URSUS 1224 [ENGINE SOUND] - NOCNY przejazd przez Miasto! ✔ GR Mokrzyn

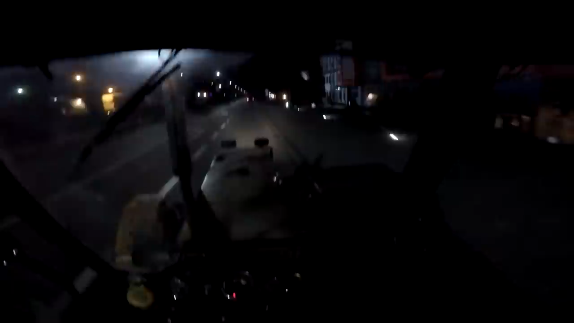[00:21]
Ja już po prawie 15 godzinach zamykam się, wracamy sobie z Nożynka w trójkę,
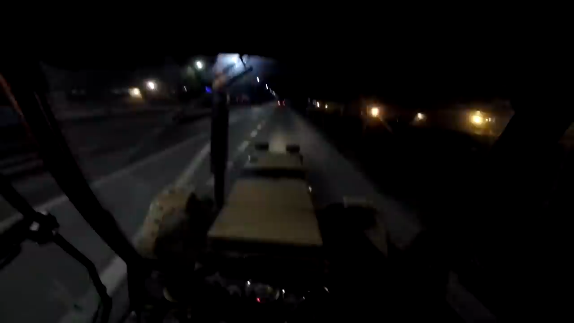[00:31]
z przodu pan Bogdan z czołgiem, czwórką, Prączek z rozsiewaczem na przyczepie, też czwórką, ja oczywiście wracam z dronami.